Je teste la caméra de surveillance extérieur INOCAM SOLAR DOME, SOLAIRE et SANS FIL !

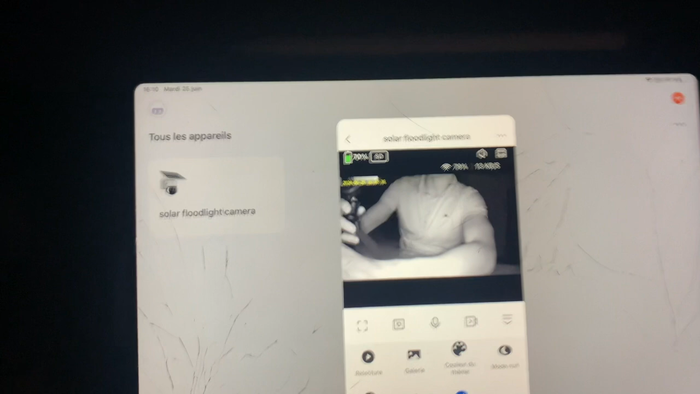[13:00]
Donc pour montrer un petit peu le reste de la pièce, on va forcément rien voir puisque je suis dans le noir, mais il fait vraiment totalement noir, totalement sombre, il n'y a pas du tout de lumière. Allez, je fais un dernier petit test,
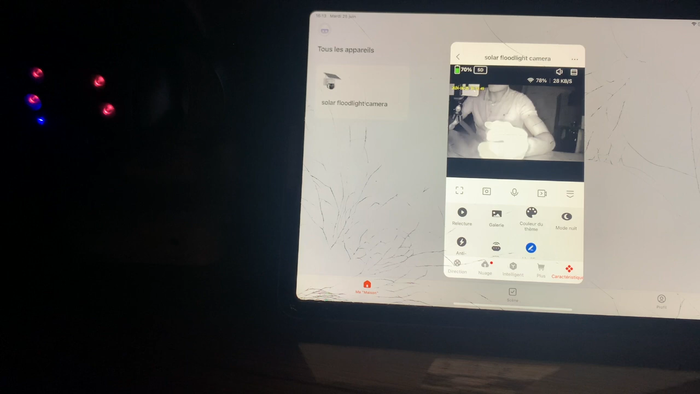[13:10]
c'est de mesurer la fluidité des images qui sont capturées par la caméra. Donc pour cela, je vais faire des mouvements devant. Il n'y a même pas une demi-seconde de retard, donc c'est vraiment très bien. C'est très important de placer la caméra proche du routeur Wi-Fi ou en tout cas pas trop loin. Si vous êtes loin,
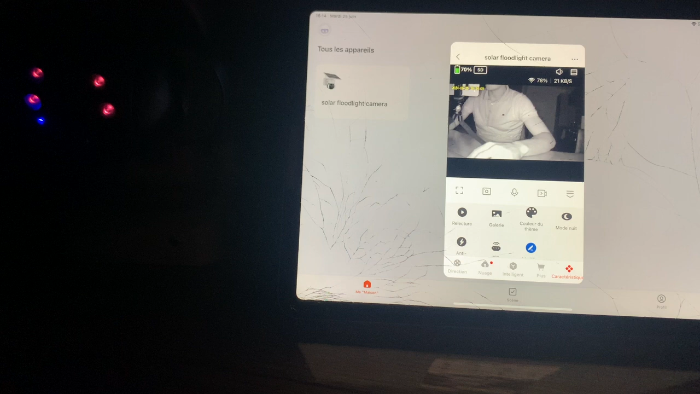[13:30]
n'hésitez pas à mettre un répéteur Wi-Fi pour avoir une meilleure connexion, parce que sinon vous allez avoir des images en retard et les images vont être saccadées.
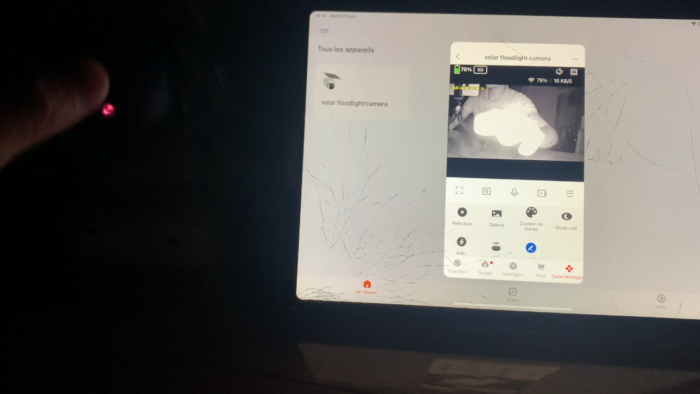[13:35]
Donc c'est quand même pas top.